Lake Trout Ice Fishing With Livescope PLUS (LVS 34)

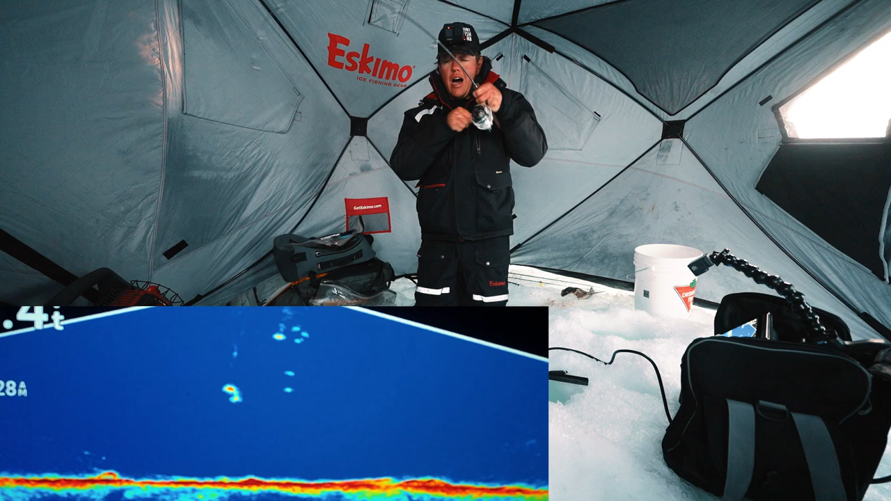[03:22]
we go we're on that did not take long so good oh I lost him
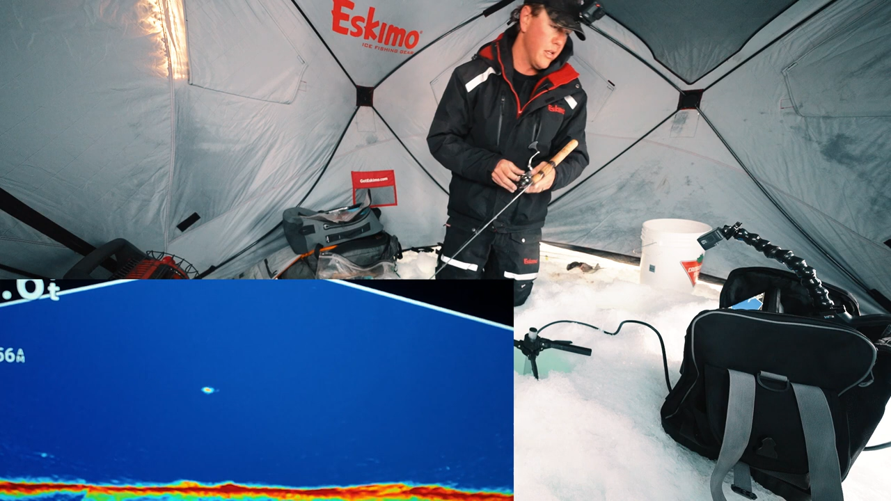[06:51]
here he comes oh here he comes look at this see him on the right there might be another one oh look at this other one coming in come on that other one disappeared that was coming on the right but there are some rocks on again come on how's the guy supposed to fish he's off lost him yeah I was just marking
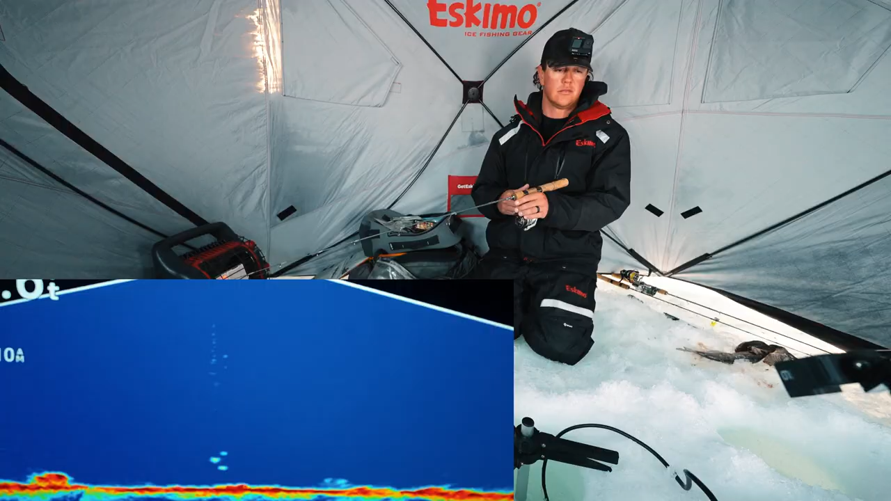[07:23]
screaming in oh there's one look at this look at that coming in here we go game over oh he sees the chum might
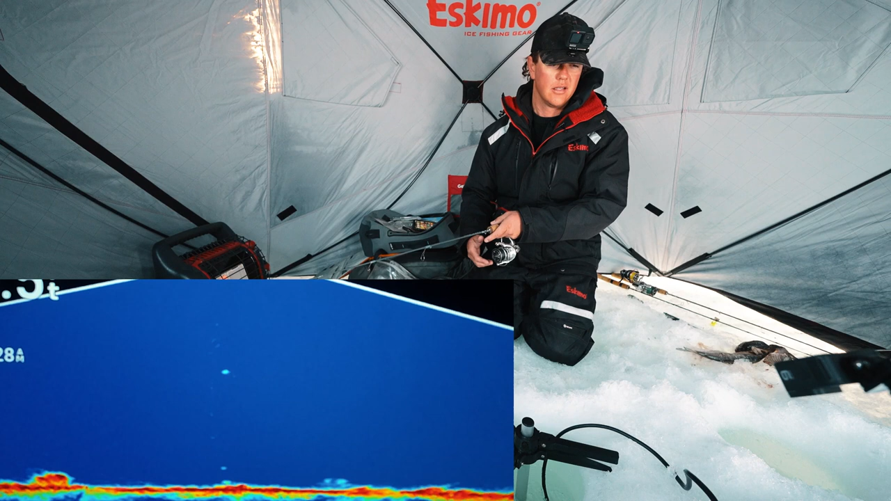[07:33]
eat it off the bottom he's coming in halfway and anyone down to the bottom good sign though there's still some trout around
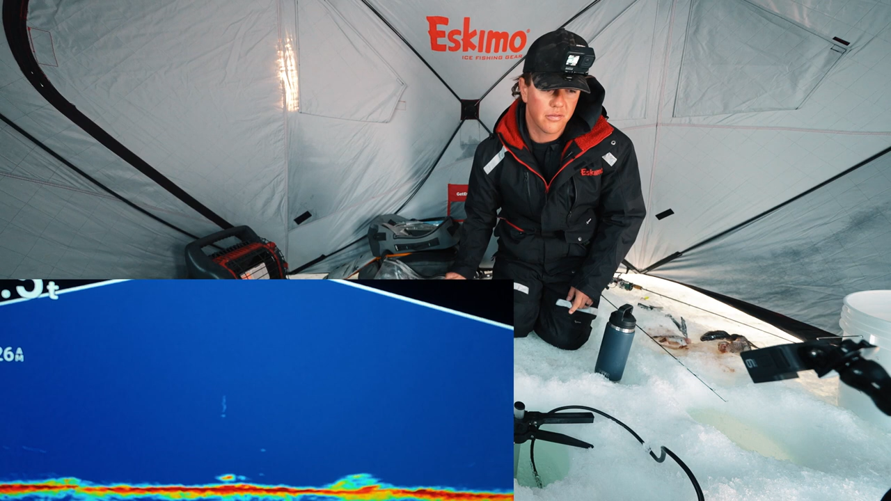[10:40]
there a fish down there oh there's a fish down there come on that fish is eating some of the chum off the bottom oh he's eating chum off the bottom come on eat mine I'm just gonna keep the